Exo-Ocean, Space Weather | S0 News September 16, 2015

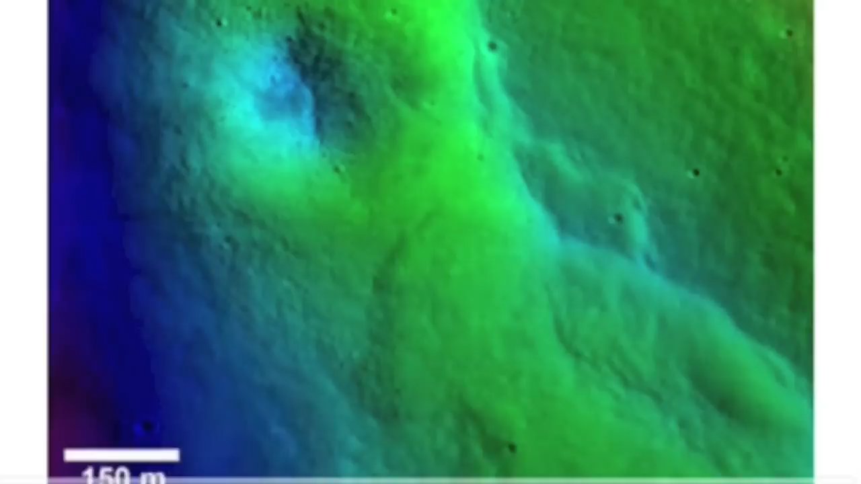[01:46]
Next, you're looking at topographical color overlays on the moon where a false scarp can be seen.